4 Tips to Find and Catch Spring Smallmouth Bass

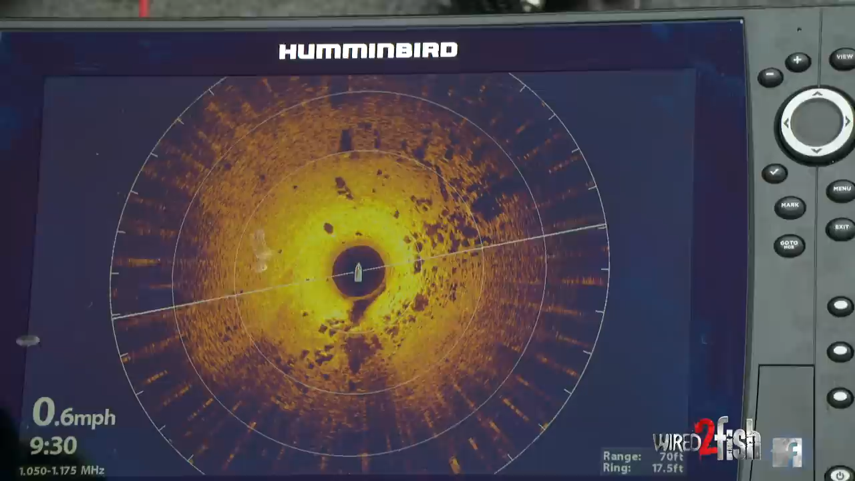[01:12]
On screen: speed 0.6 mph
over the spot marking it with my waypoints to see my rock spine and then going back and circling back around and fishing it because I've already driven over those fish and especially in five feet of water you're gonna be hard-pressed to you know keep those fish there when you're in such shallow water.
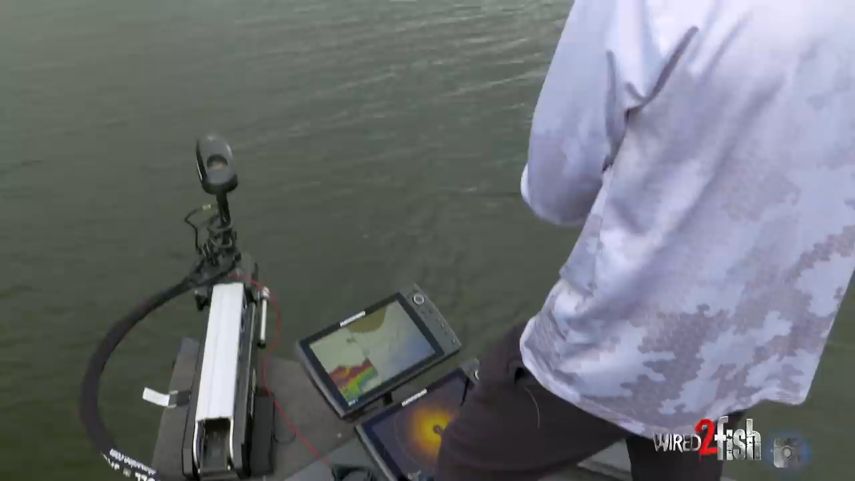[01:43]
shadows about two to three feet on the inside of the rock line and I could tell if they were fish
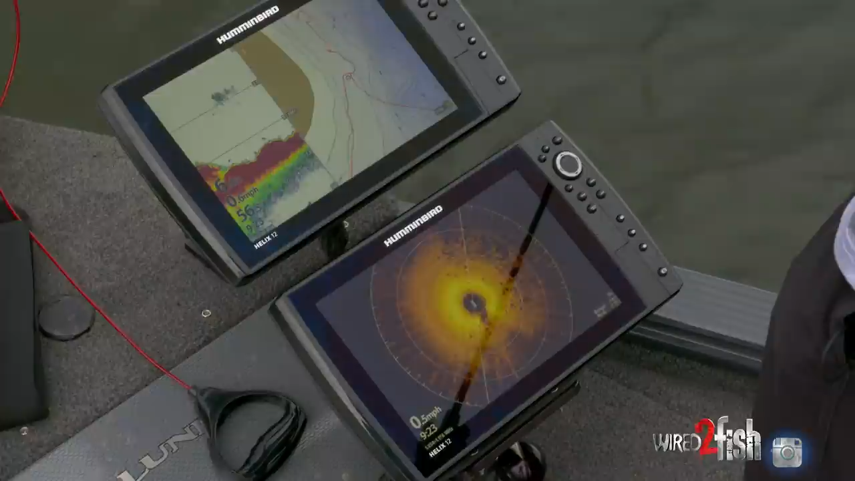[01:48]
number one because I could I could see a little white streak with the shadow underneath
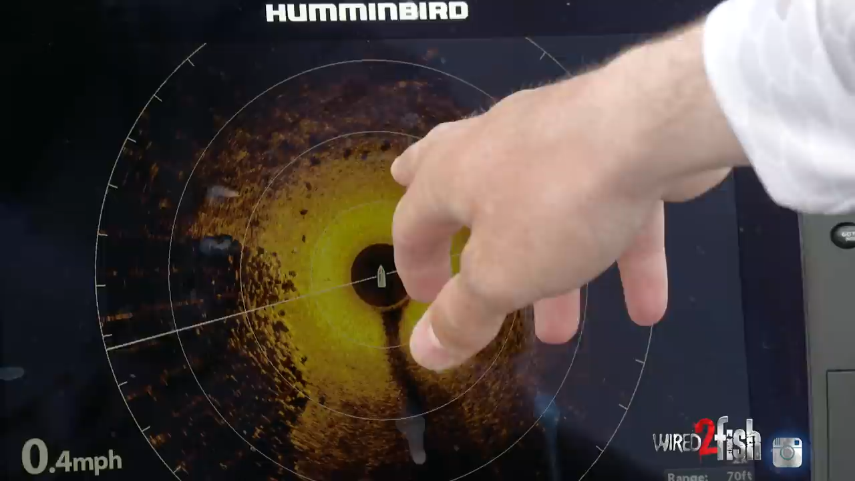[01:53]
and two every time that this 360 updates the shadows would move they would be in a
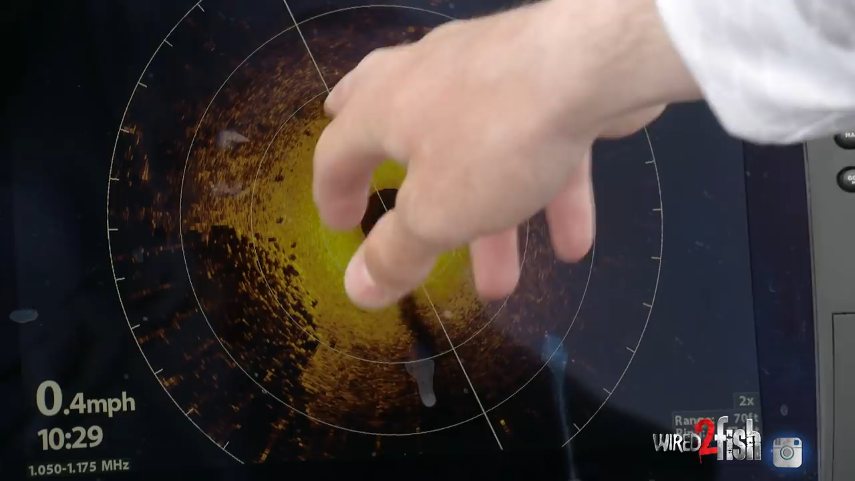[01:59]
On screen: speed 0.4 mph
different spot which is pretty pretty neat and so I actually have my
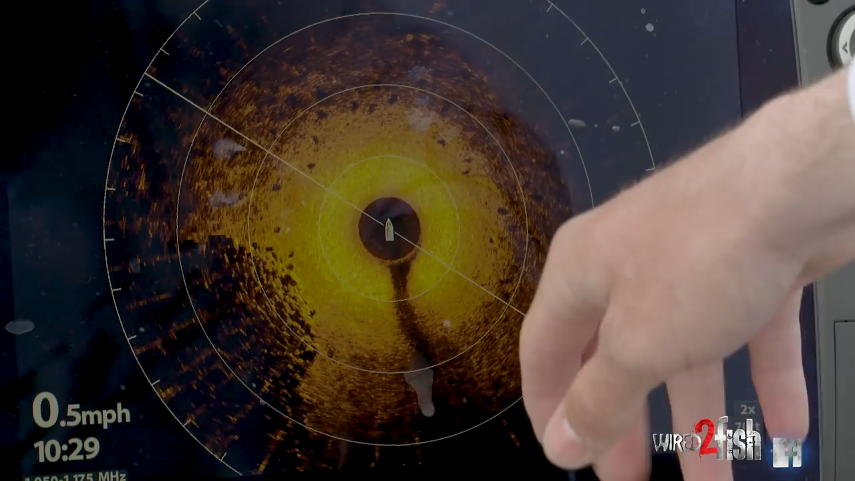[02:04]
graph speed just about all the way up just so I can keep updating as fast as possible to see where
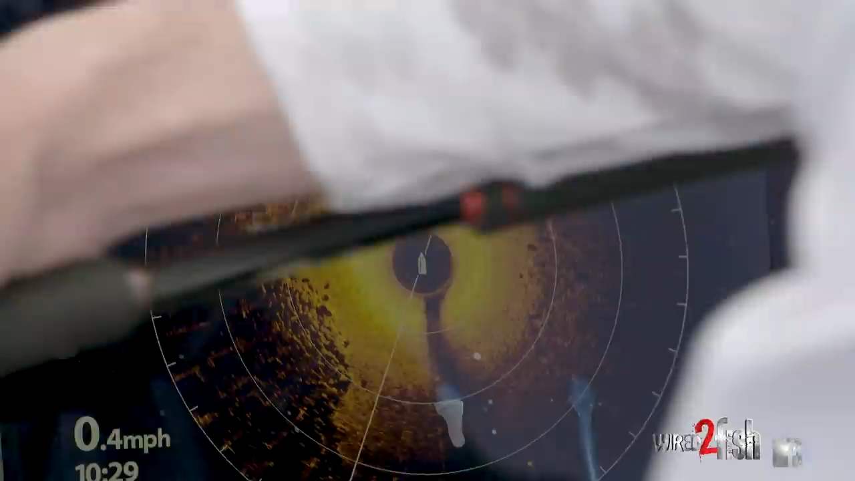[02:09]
On screen: speed 0.4 mph
the fish are at which is pretty important because I don't want to be casting where they were I want to be casting where they are my range is set at 70 feet and so I'm I'm casting what I think is
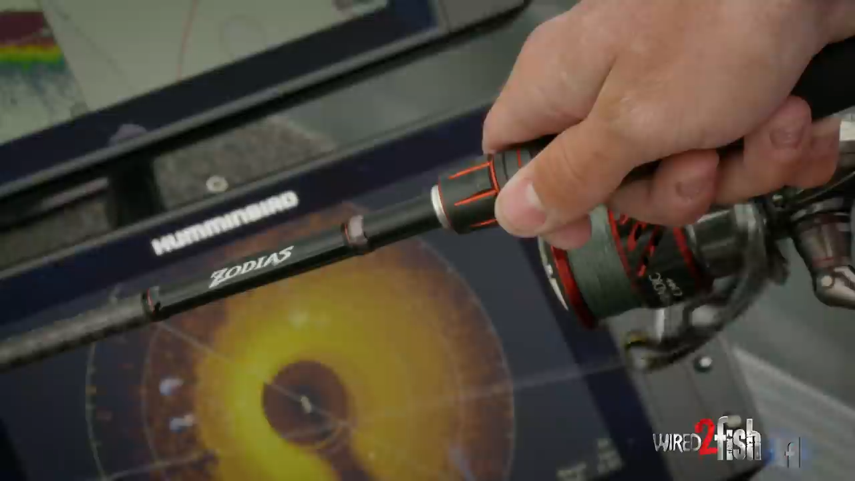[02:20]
roughly about 70 feet letting it hit bottom and then slow rolling it back every once in a while tick the
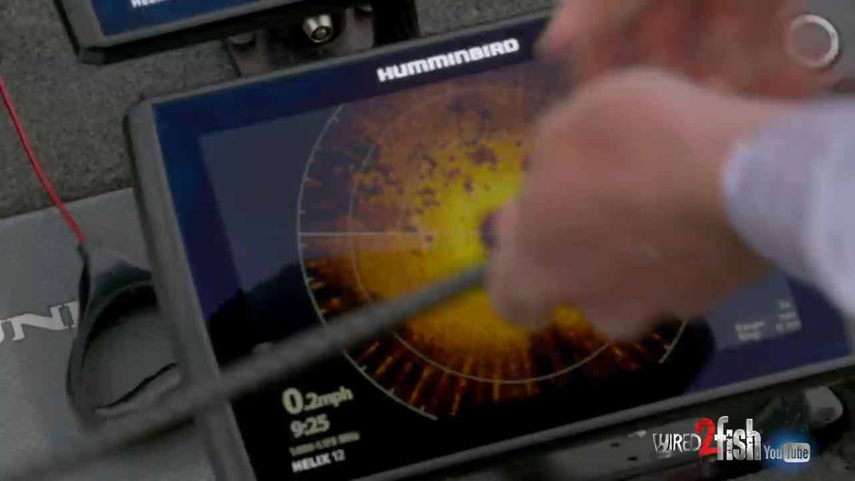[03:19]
On screen: speed 0.2 mph
ticked it and once you know it about a second later he
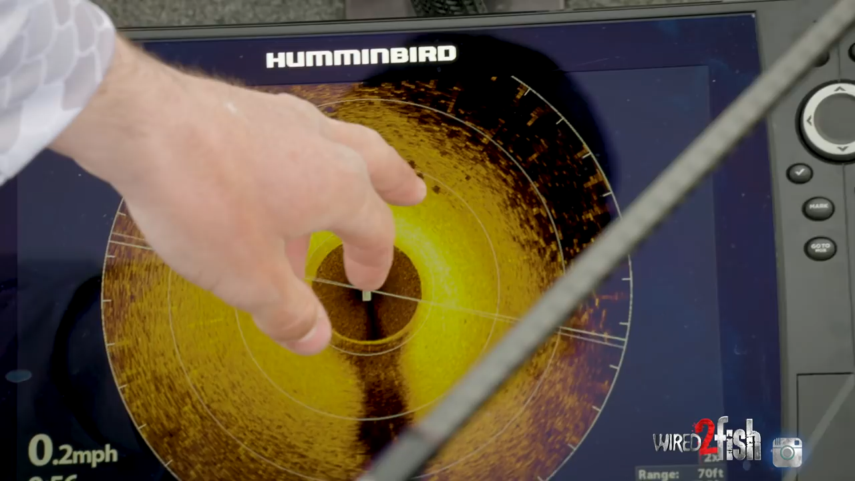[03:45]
On screen: speed 0.2 mph
casts at least the ones that I really want to make and then keep covering water as much as possible
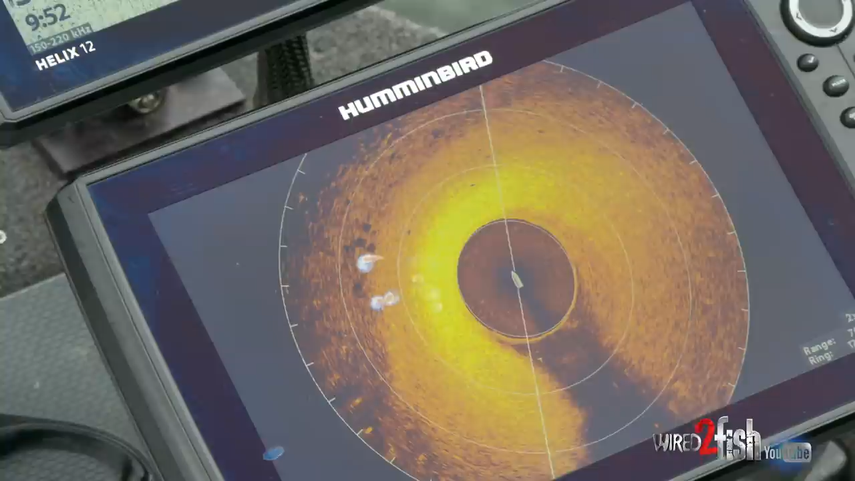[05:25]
really cool I'm able to line up my cast a lot of times I'll just point my rod
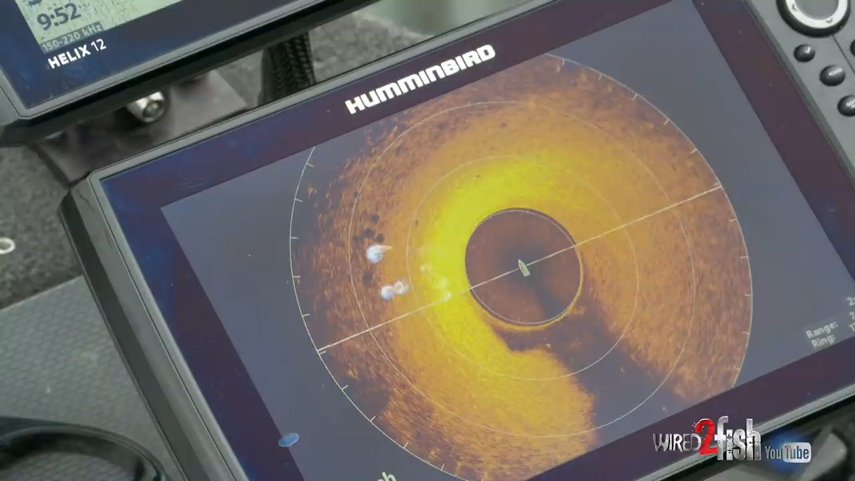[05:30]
I can see where my 360 is mounted directly in front of the boat a lot of times I can line up my cast by literally just pointing my rod
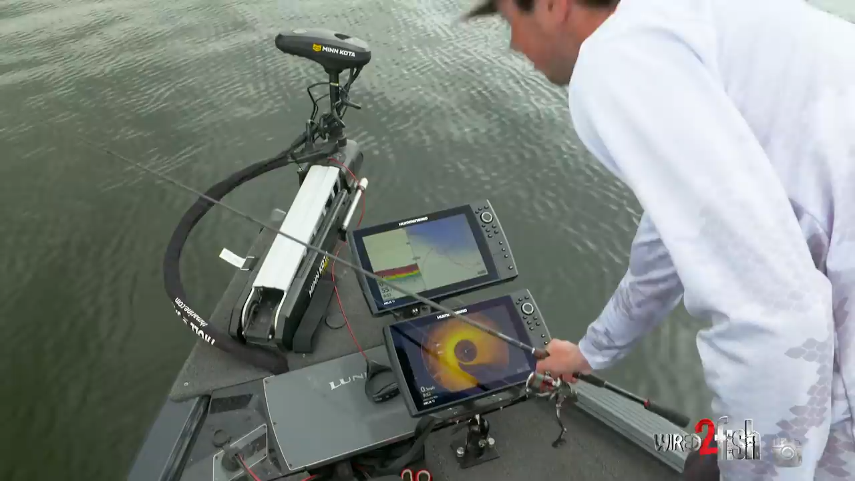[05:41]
like that on my graph line on my cast be it right on it's super important to be precise because I mean if you're if you're five